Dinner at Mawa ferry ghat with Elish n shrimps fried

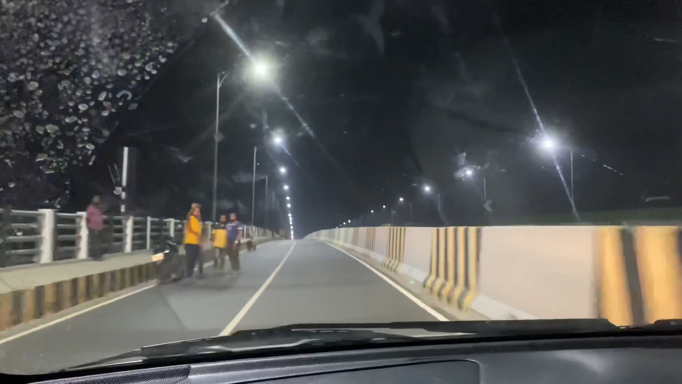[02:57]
ওখান থেকে ব্যাক করে পরে মাওয়ার যে পয়েন্টে আমরা ডিনার করব ওখানে যাবো।
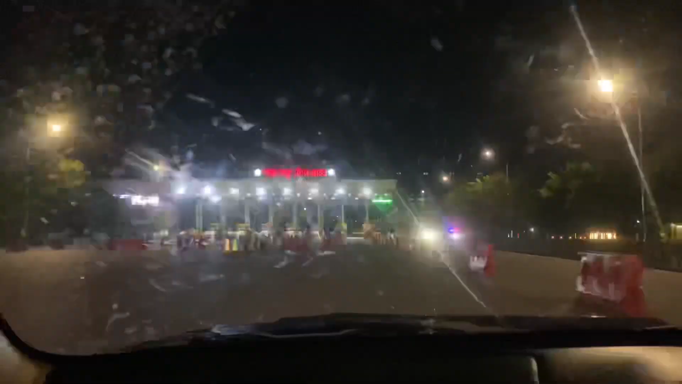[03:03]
আমরা টোল প্লাজায় চলে আসছি, এখানে টোল দিব।
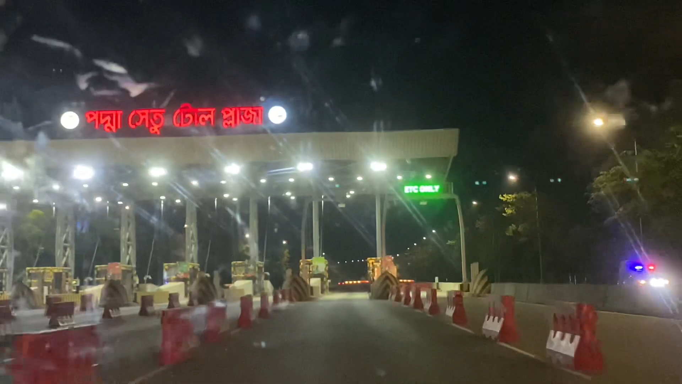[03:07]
এখানে টোল দেওয়ার পরে আমরা পদ্মা সেতু ঢুকবো, আর আমাদের প্রাইভেট কারের টোল হচ্ছে হয়তো বা 750 টাকা।